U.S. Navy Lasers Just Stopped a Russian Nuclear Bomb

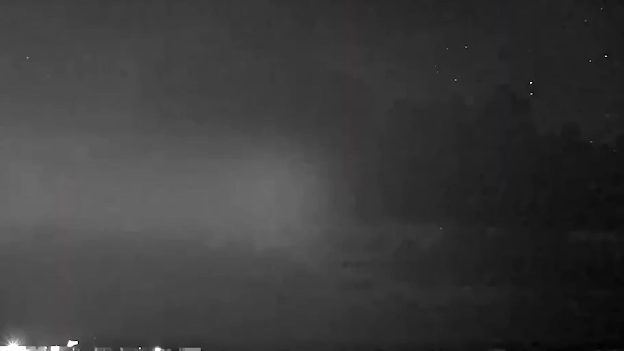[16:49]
which shows a bright laser beam piercing the night sky over a training range in the remote Hebrides archipelago, creating a ball of light when it hits its target.